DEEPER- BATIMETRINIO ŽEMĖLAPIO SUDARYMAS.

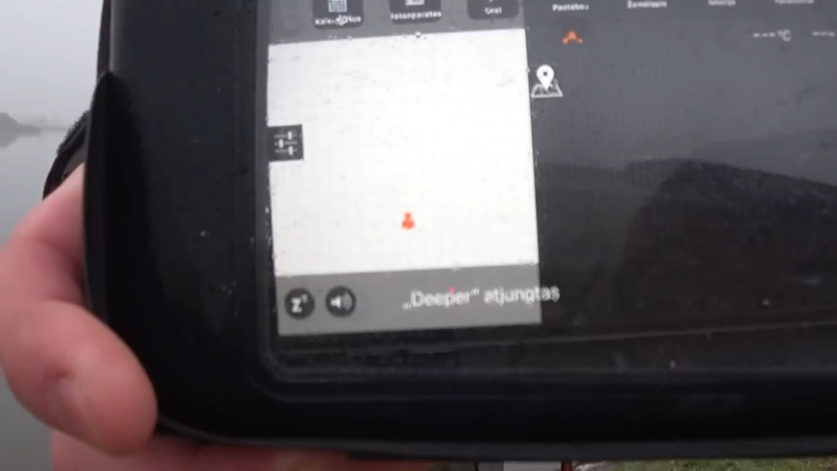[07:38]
Jeigu matote, raudonas taškas, tai esu aš.
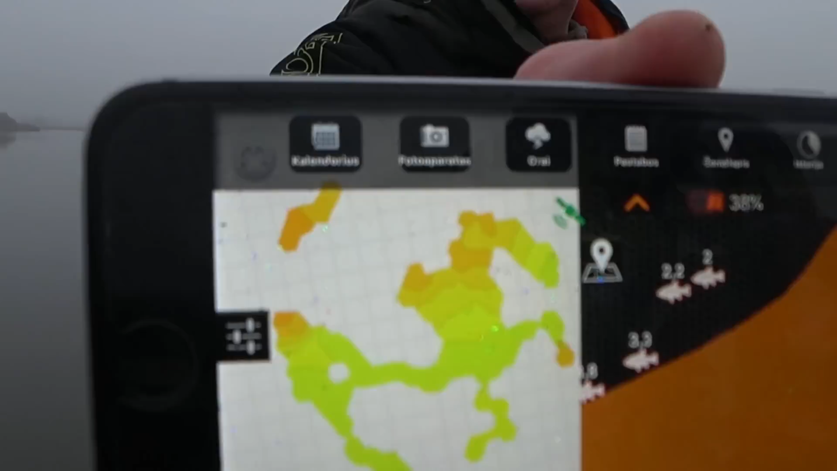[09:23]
kuo tamsėsias palva, tuo yra giliau. Perkritimai visokie matosi viskas.